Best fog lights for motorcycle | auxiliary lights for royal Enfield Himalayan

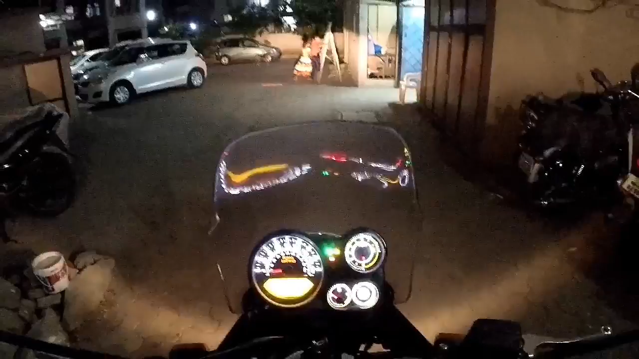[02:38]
This one is the stock light. Lower, upper, dipper, upper, dipper, upper.
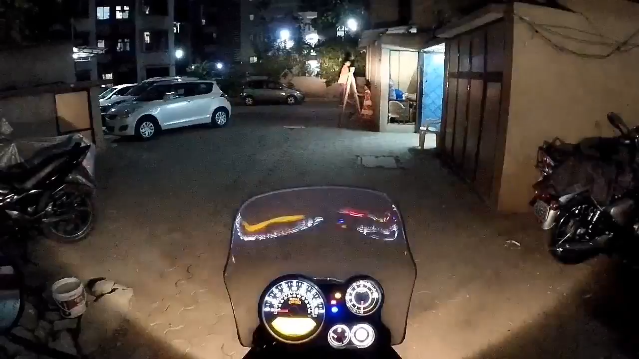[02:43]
And this one is the auxiliary lights. Just check it out, how bright it is. Wow, so bright, man. You can even adjust it.
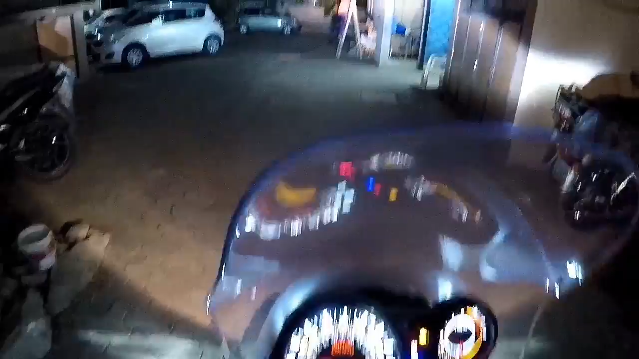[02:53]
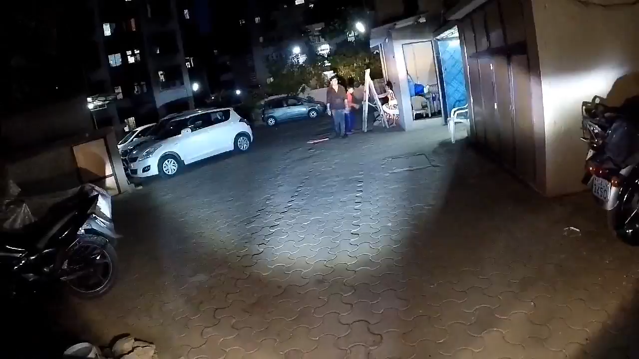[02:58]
Look how bright is this. Bahut bright hai. So guys, look how dark it is. So this is my stock lights. This is dipper. This is upper. This is dipper.
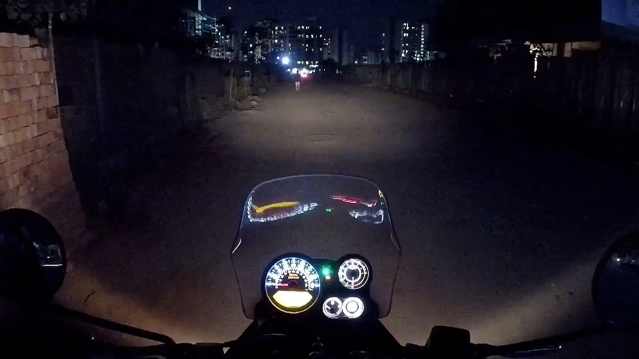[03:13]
Upper. Ye upper hai ki dipper hai? Theek hai. This is upper. And this one, this is my auxiliary lights. Look how bright it is. Wow.
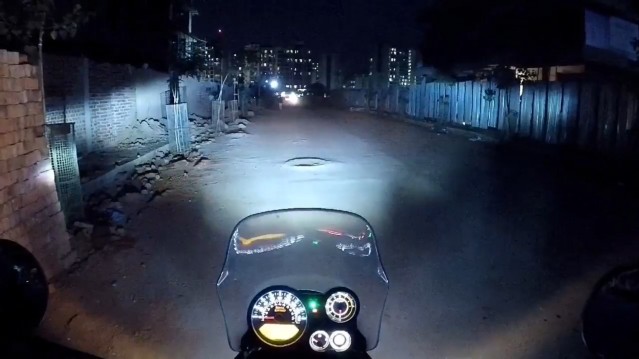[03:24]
It has lit up the whole road. This is my upper.
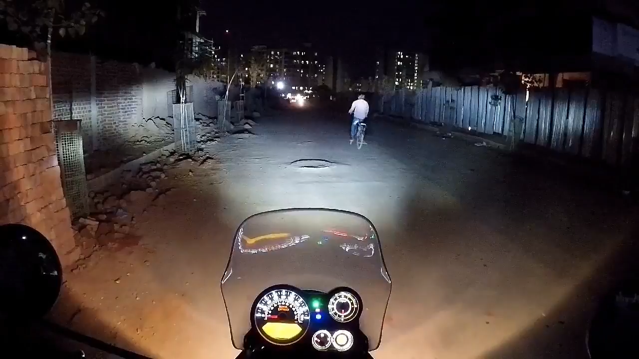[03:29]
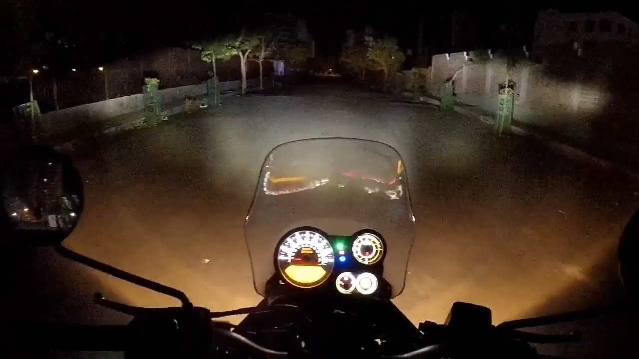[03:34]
This is my lower, this is my upper, and these are my auxiliary lights. Just see how bright these lights are. Bam! Just look at these lights. My god, it's so bright. It's very much bright. See how bright these lights
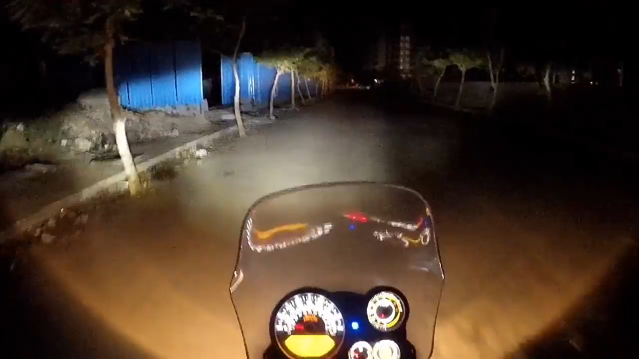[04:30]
are. These lights are actually very bright. I can completely see the road ahead of me.